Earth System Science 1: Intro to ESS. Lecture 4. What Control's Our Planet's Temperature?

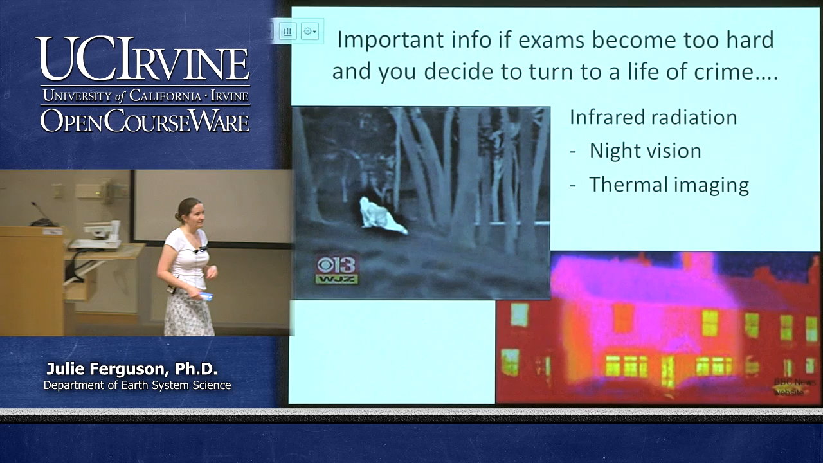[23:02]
And so they were able to find out that they were growing cannabis in the loft of that house, okay? So there's all sorts of really useful ways. This is just sort of the silly stuff, but we use it in a number of different ways, and it's sort of night vision and everything else. It's very cool. Okay, so back to the serious stuff. So we have this solar luminosity.